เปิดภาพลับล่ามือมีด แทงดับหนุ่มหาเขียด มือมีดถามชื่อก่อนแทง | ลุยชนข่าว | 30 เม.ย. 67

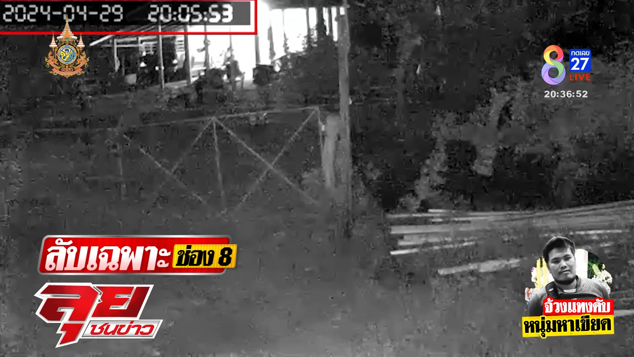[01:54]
ลาตามมาในช่วงเวลา 2-6 นาทีค่ะก็จะเห็นว่ามีมอตาไสตลาหาใสงทอง หรือวะริ� obligations ขี่ตามไปเพื่อจะไปหาเขียดด้วยกันแล้วคันที่ 3 เนี่ยค่ะ ก็จะเป็น